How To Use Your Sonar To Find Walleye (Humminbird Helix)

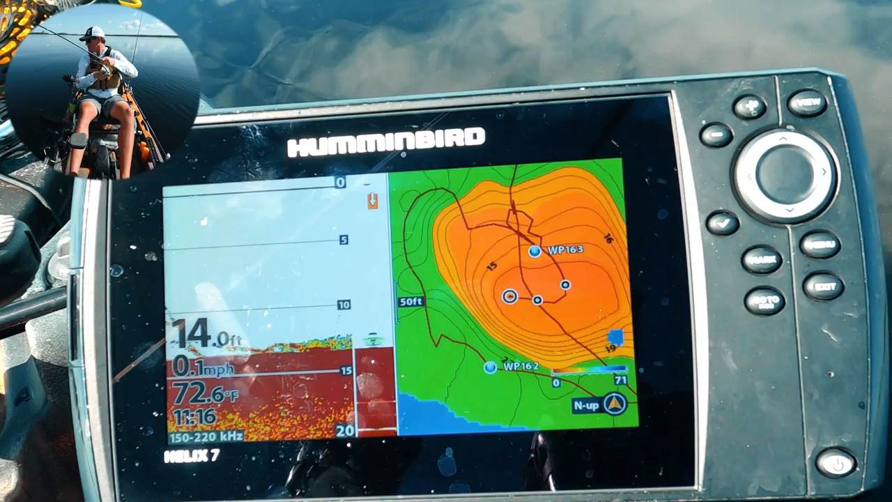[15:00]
On screen: depth 14.0 ft, water 72.6°F, speed 0.1 mph
big fish but there's a lot of fish on top of this reef there they're there the graph don't lie there we go he just bit again
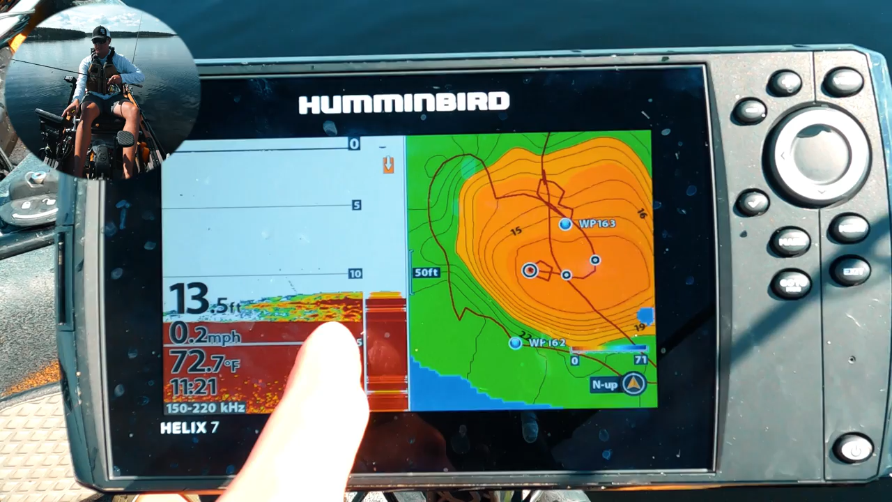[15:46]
On screen: depth 13.5 ft, water 72.7°F, speed 0.2 mph
so right there you can see it's just a big kind of mucky cloud it could be bait could be some fish mixed in if i wanted to try to get a clear image i could
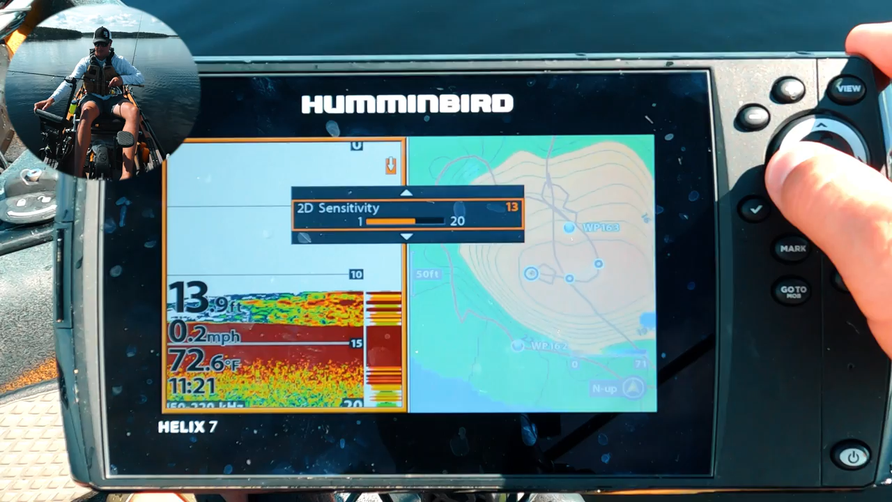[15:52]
On screen: water 72.6°F, speed 0.2 mph
drop the sensitivity even more so you're still getting that hard reading on the bottom but now it kind of you
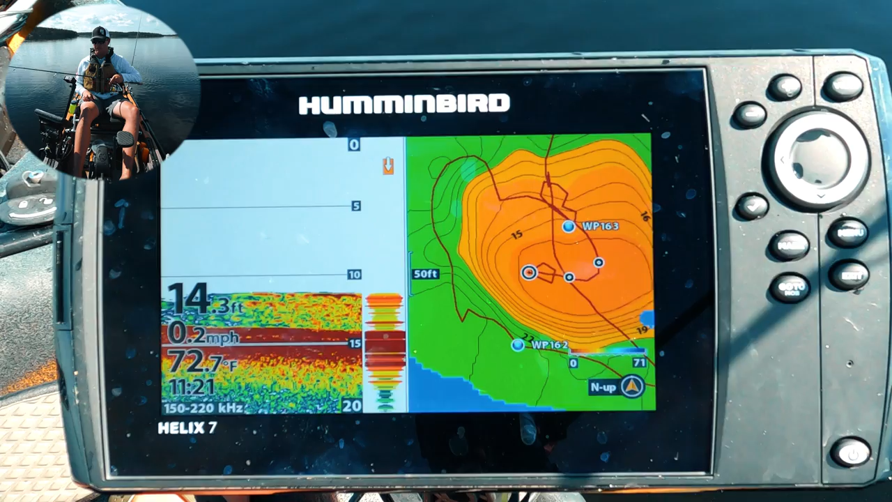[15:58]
On screen: depth 14.3 ft, water 72.7°F, speed 0.2 mph
know i don't think those are fish so sometimes if you're marking lots of small fish i'll drop my gain down a little bit and sometimes you will get into situations where the fish are scared of your boat
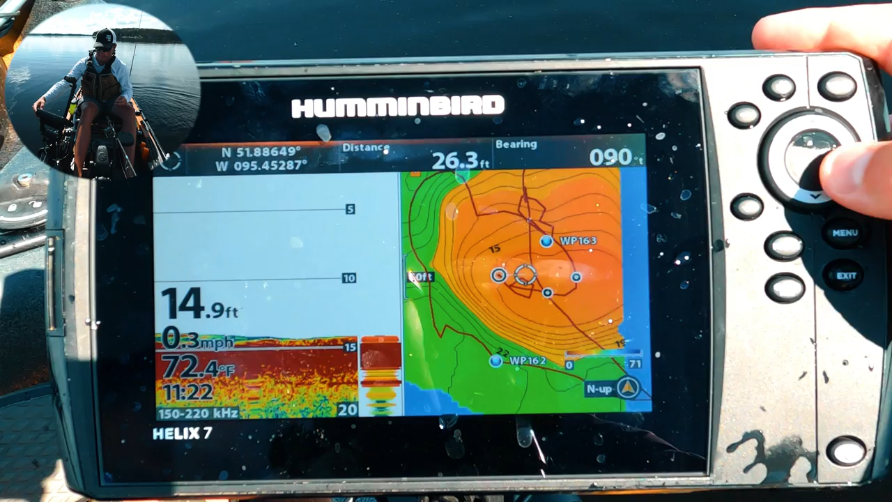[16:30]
On screen: depth 14.9 ft, water 72.4°F, speed 0.3 mph
what i was going to say is so right now if i select my active pane here i can slide over and i can tell that i'm 50 feet from the waypoint it's to the east so depending on where you're at you'll be like oh if that's where i'm marking the fish you can also hold off of that waypoint and cast towards
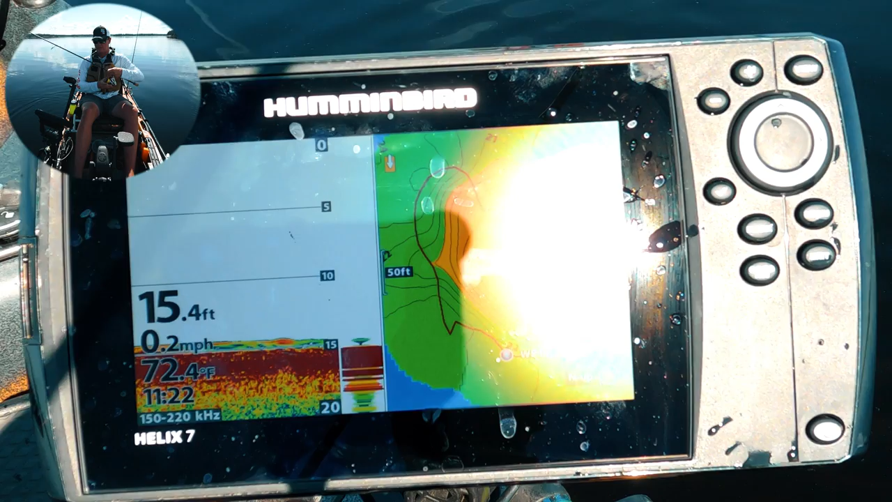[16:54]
On screen: depth 15.4 ft, water 72.4°F, speed 0.2 mph
now that i turn the gain down you might have a tougher time marking your jig but the bigger fish will still show up so that's a way to kind
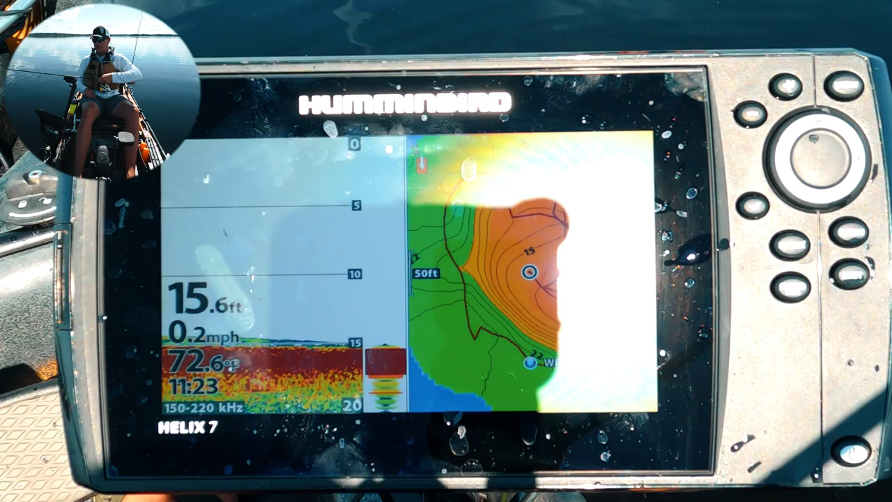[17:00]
On screen: depth 15.6 ft, speed 0.2 mph
of make sure you're focusing on the ones you want if you want bigger fish going up and down we'll see if we can get a fish eating
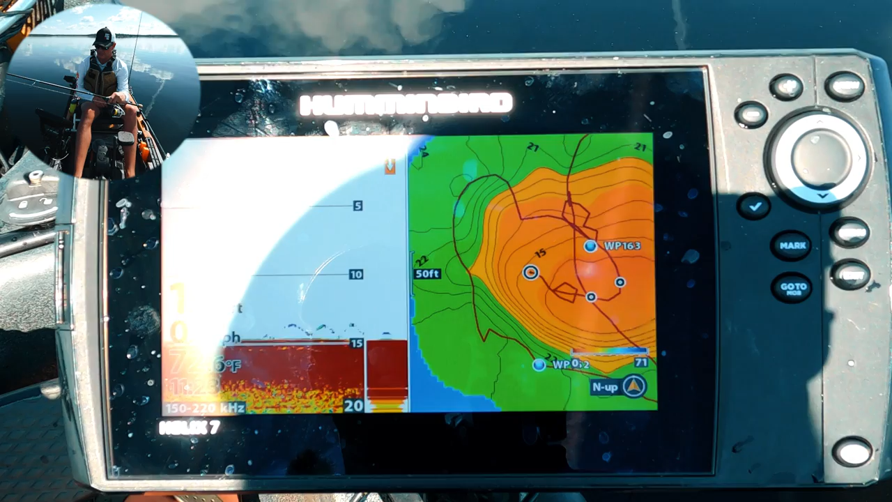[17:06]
just so you guys can see look there's a fish underneath lucky's coming up he's coming up i'm lifting
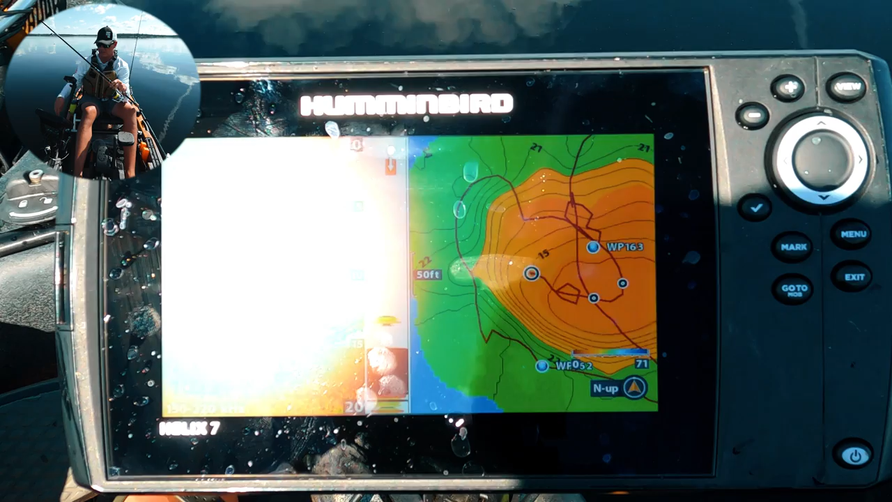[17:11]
i'm lifting he's chasing oh i'm around my rod tips i got it that was hilarious but you could see him chase so far off
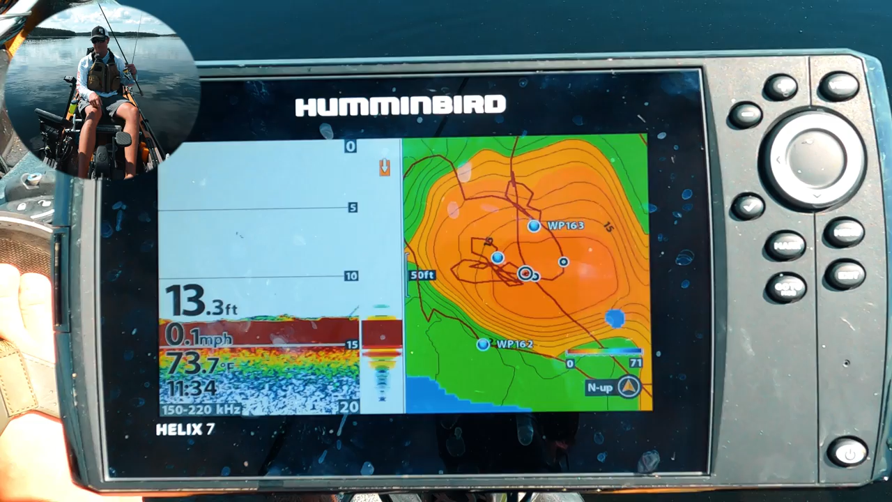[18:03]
On screen: depth 13.3 ft, water 73.7°F, speed 0.1 mph
the biggest thing is just watching for that color change there because you can tell so right now my bait's dropping down and you can see that fish just came down for the bait heat lift it up a bit if i lift my jig look at that you can see the fish underneath you can see them arcing up there's like three of them there look at that there's two more down there
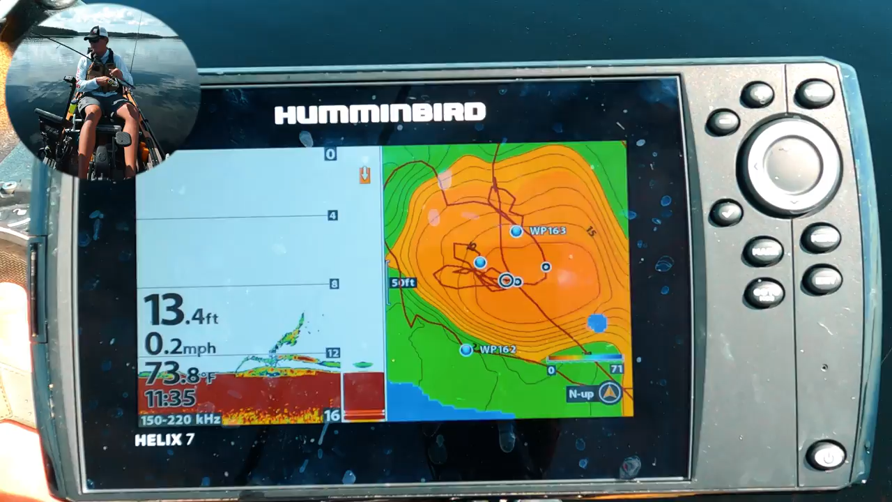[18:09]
On screen: depth 13.4 ft, water 73.8°F, speed 0.2 mph
other than this one so awesome this will spoil a guy for walleye fishing awesome i'm just going back and forth over the same stuff